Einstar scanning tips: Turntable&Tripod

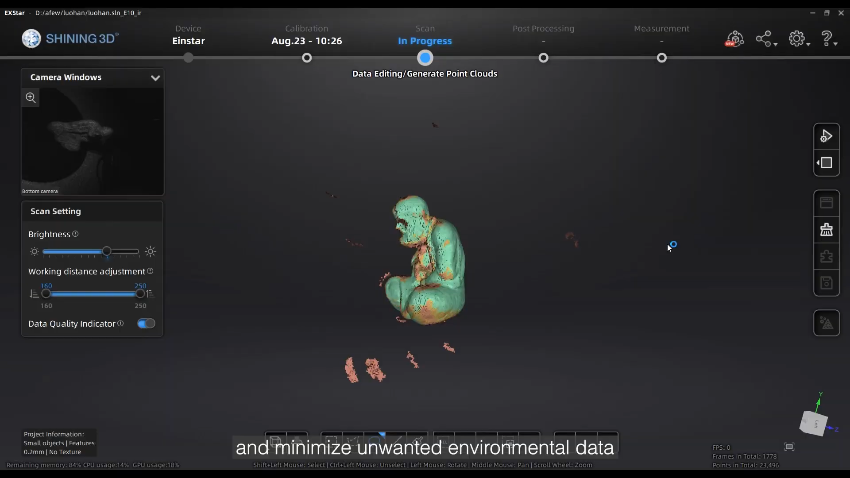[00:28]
Using a manual turntable helps you scan a full round without touching the object and minimize unwanted environmental data.
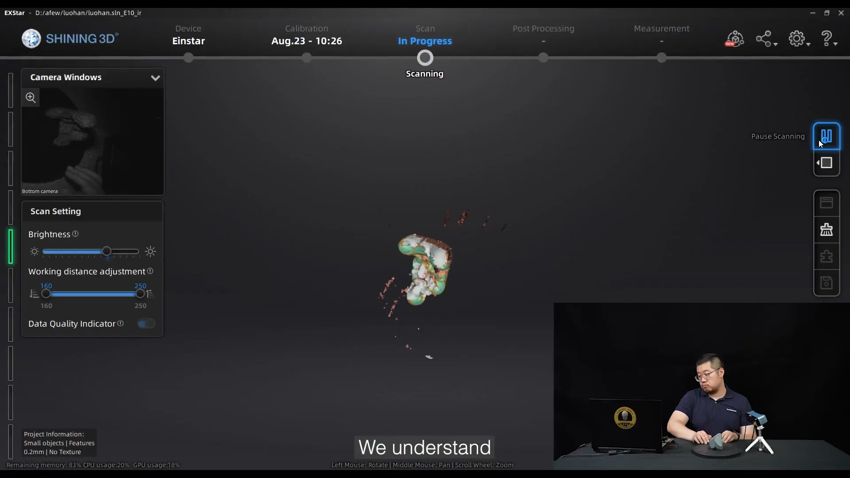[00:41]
We understand that many people would use an electric turntable, but we prefer that you use a manual one.